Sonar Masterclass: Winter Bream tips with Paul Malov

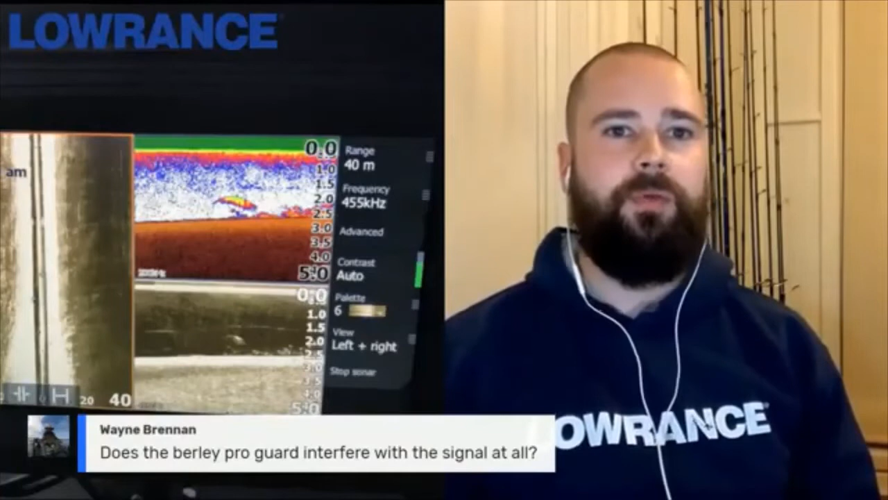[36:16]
guard interfere with the signal at all not at all buddy so all these images that you guys
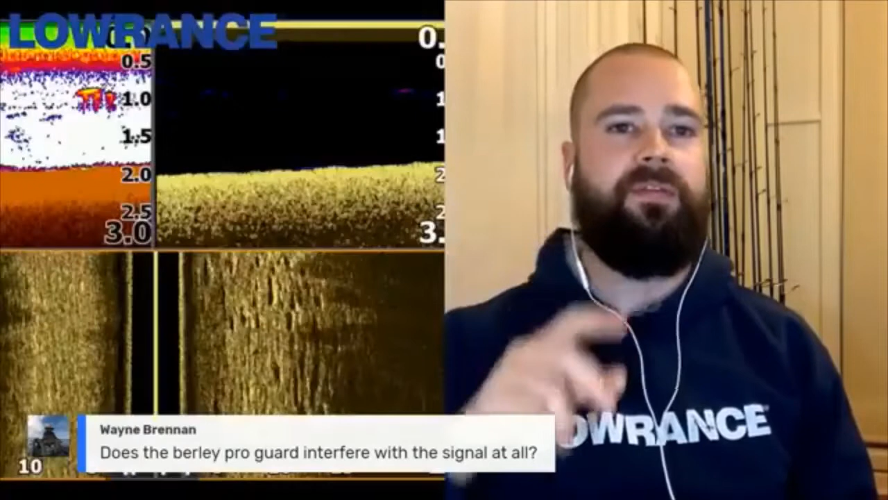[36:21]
are seeing are all taken with a burley pro transducer shield over my transducer
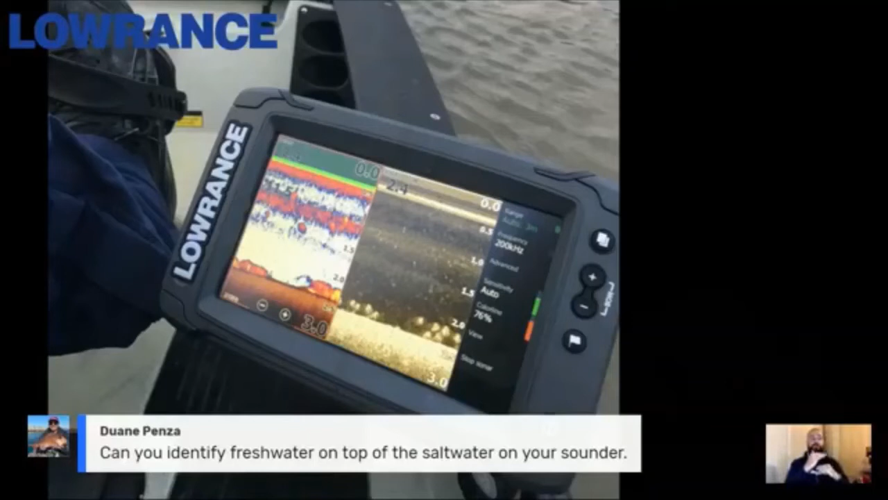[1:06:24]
sitting on top so i use that um that sort of dark line sometimes it's a bit of a thinner line on the down imaging but it's really quite clear often quite clear and really easily distinguishable on the sounder to identify that fresh water on top of the salt